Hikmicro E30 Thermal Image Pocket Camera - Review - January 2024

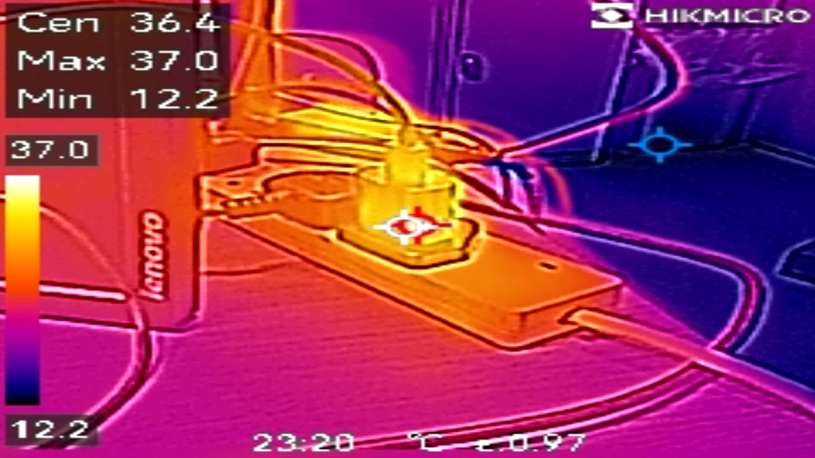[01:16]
On screen: spot 36.4°C, max 37.0°C, min 12.2°C, scale top 37.0°C, scale bottom 12.2°C
So yeah, guys, this is the EO3 model,
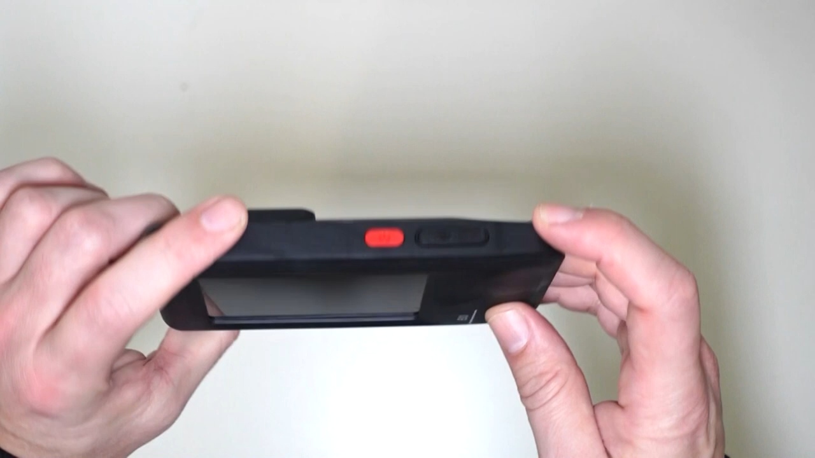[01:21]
and I'm basically going to switch it on and show you guys a quick demonstration of how this does work. So here we go, Hike Micro, it is currently switching on.
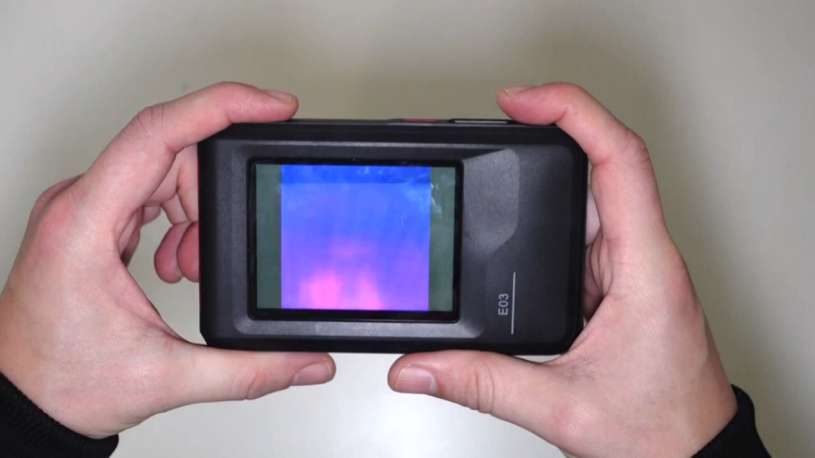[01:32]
And as you can see here now on the desk, bear with me, bear with me, guys, okay.
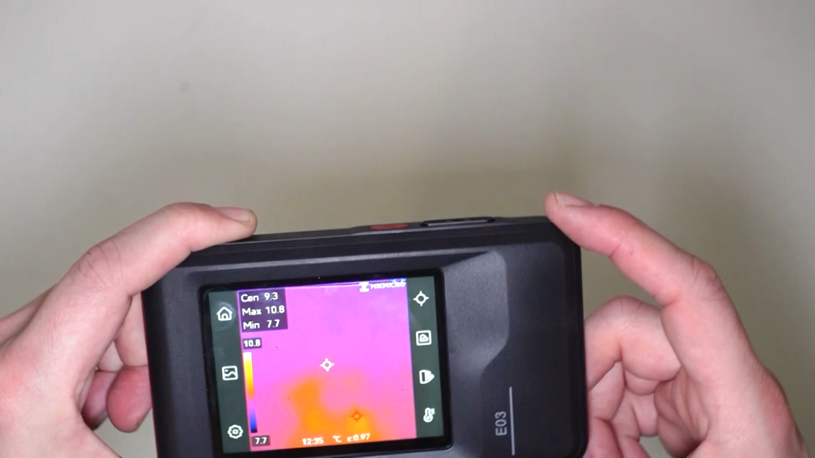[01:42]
Let me just try and get rid of this light that's interfering.
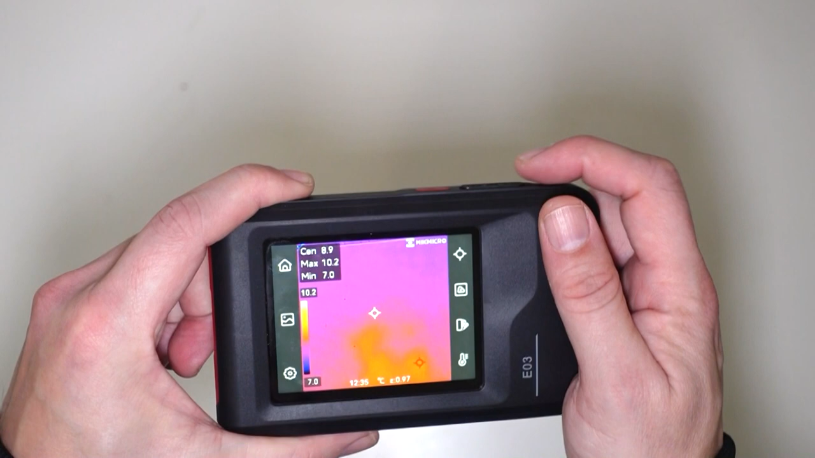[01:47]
Okay, so hopefully you'll be able to see it here. So if I now put my hand under this camera,
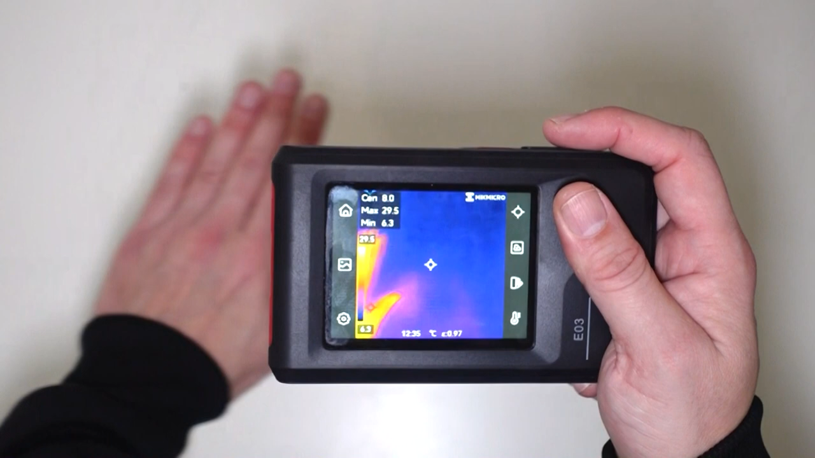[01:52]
On screen: max 29.5°C, min 6.3°C, scale top 29.5°C, scale bottom 6.3°C
can you see the heat that is now coming off my hand?
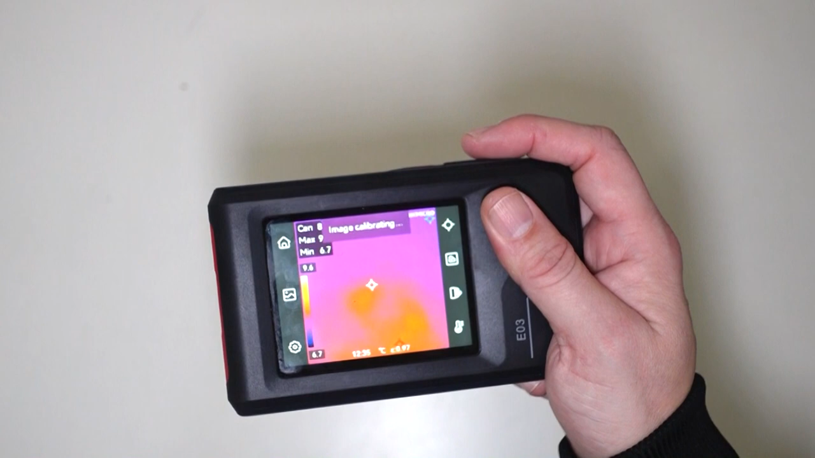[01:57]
Now, guys, this really is cool. So as you can see, here's the table.
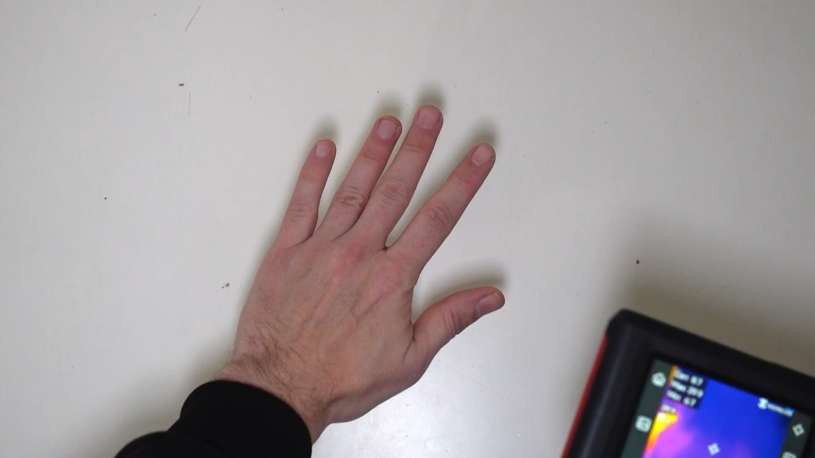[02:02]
Now, if I put my hand on the table and then cover it, you're going to see the imprint of my hand from the warmth.
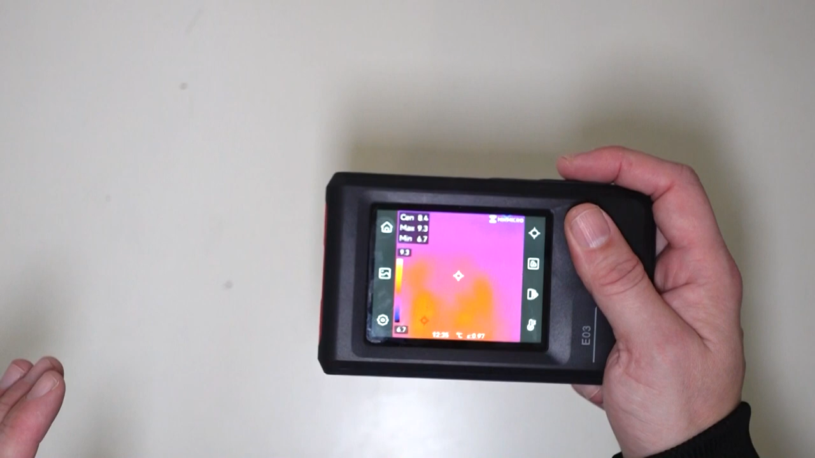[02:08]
So watch this, do you see? There's nothing there yet. Do it again.
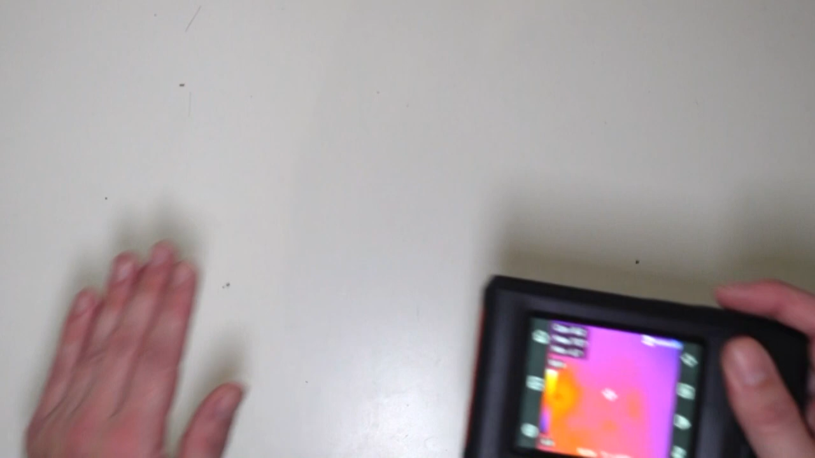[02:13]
There's nothing there. Right, guys, watch this. I'm going to hold it for 10 seconds.
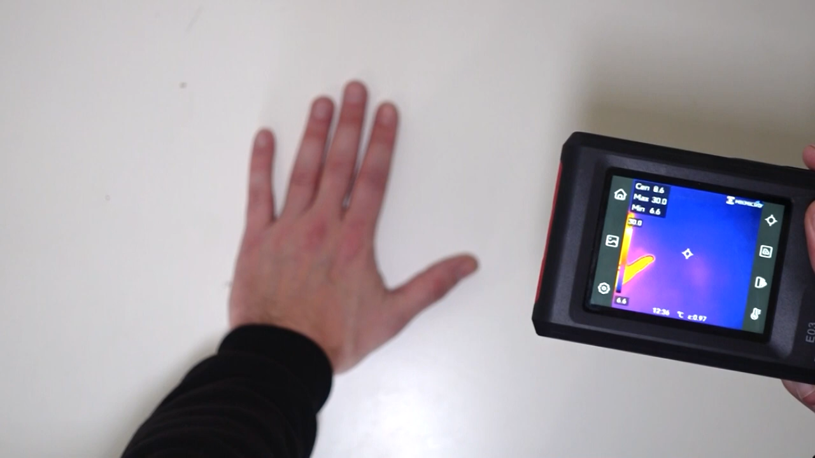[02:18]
So here's my hand, you see?
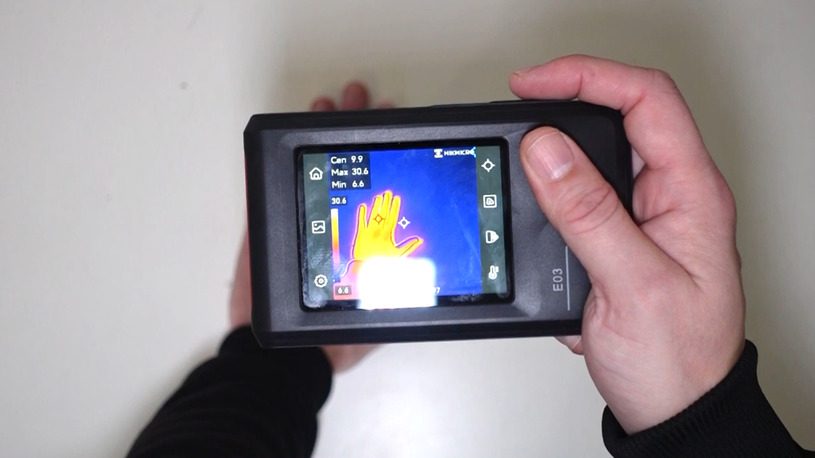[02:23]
1, 2, 3, 4, 5, 6, 7, 8, 9, 10. Right, guys, watch this and then move my hand. How cool is that?
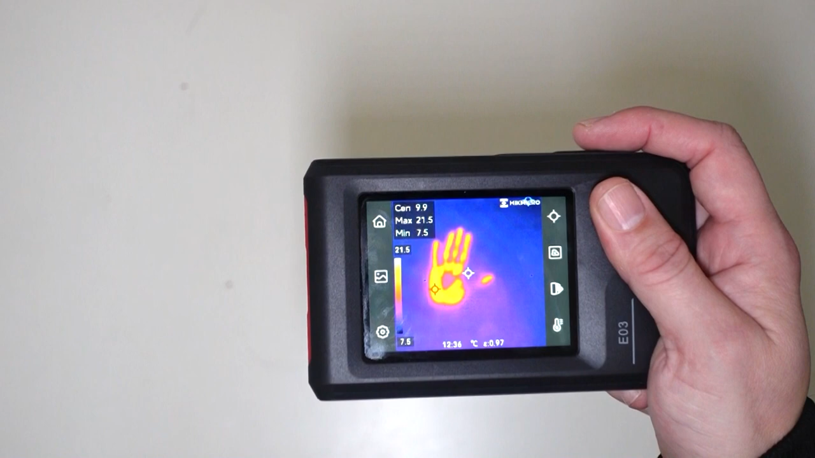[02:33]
So this has left the
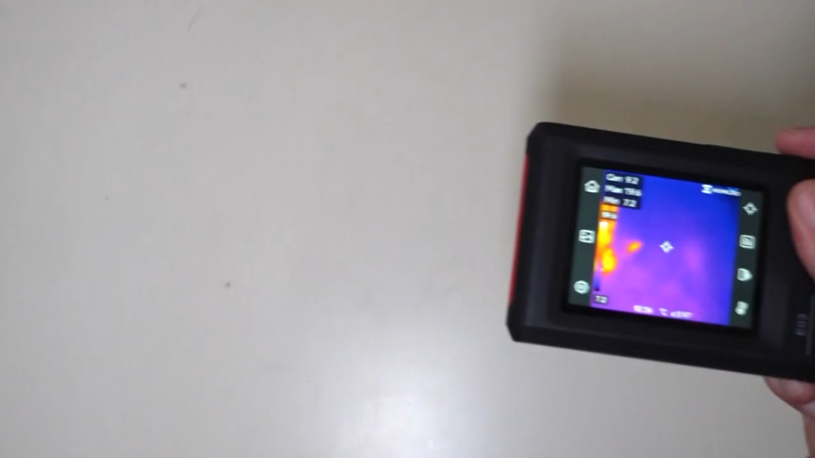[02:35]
heat signature of my
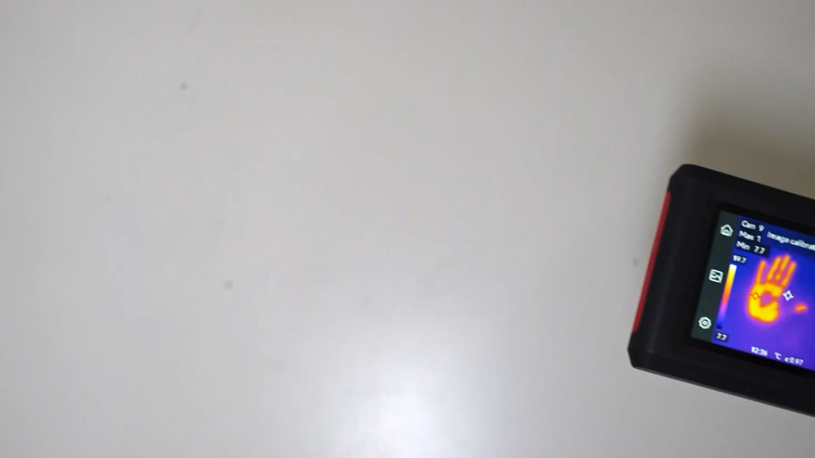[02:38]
hand on the actual table. Now, as you can see, there's nothing there.
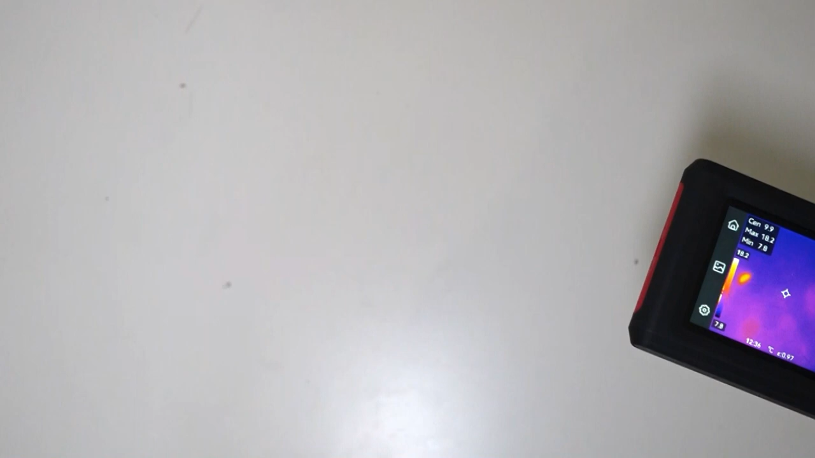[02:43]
Come back again. So if I press this button up here,
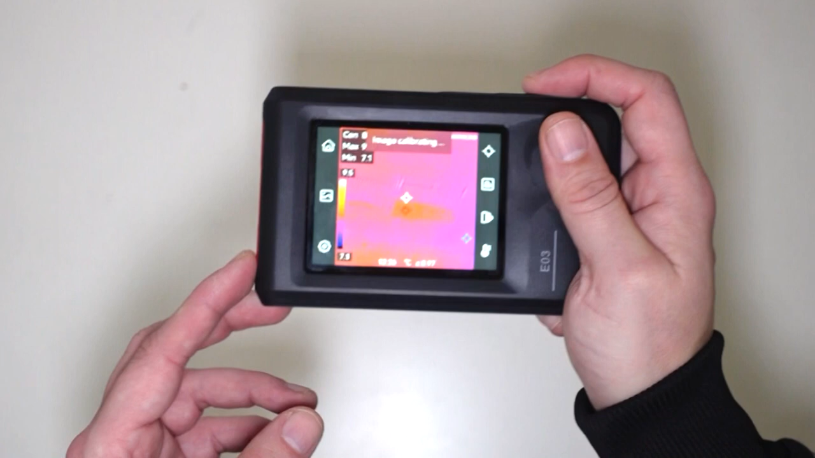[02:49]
I am going to take a photo. And as we can see, I have just taken the photo of my hand.
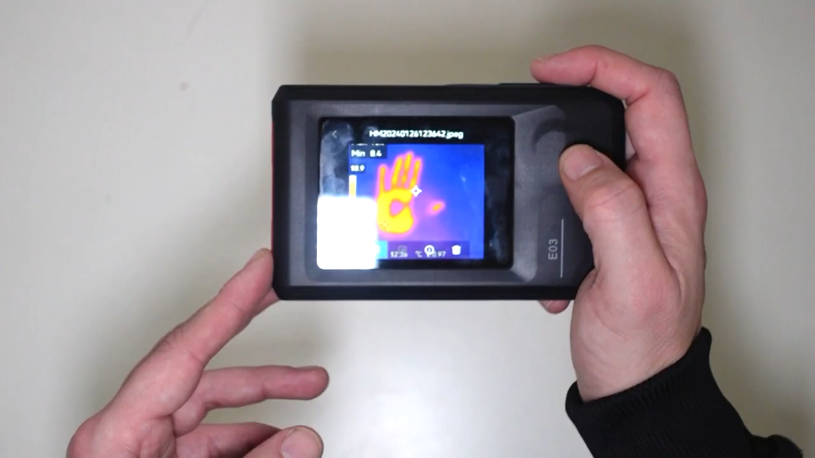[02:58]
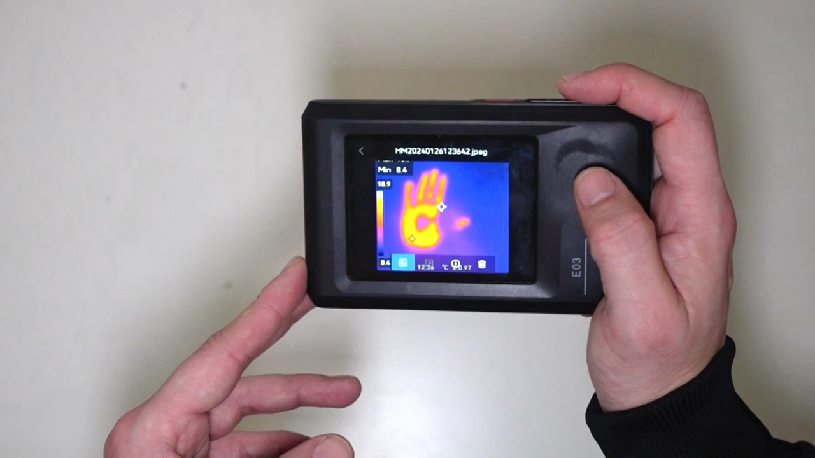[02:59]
And, guys, that is really cool.
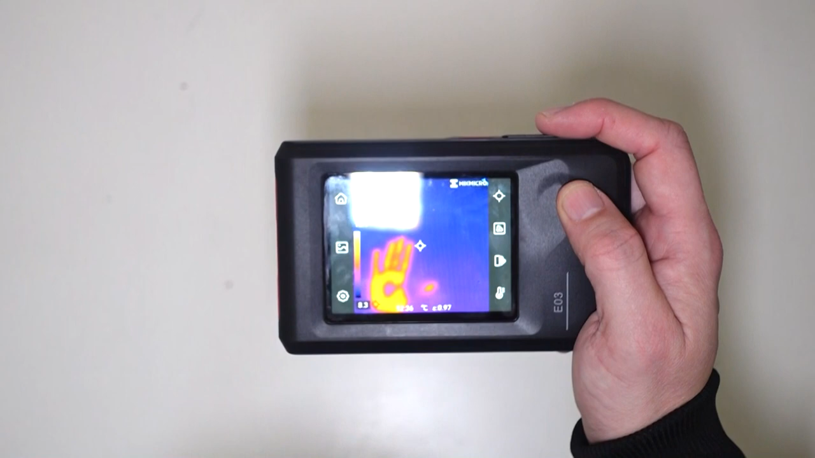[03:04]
So I'll show you some photographs which I have taken with the Hike Michael E03.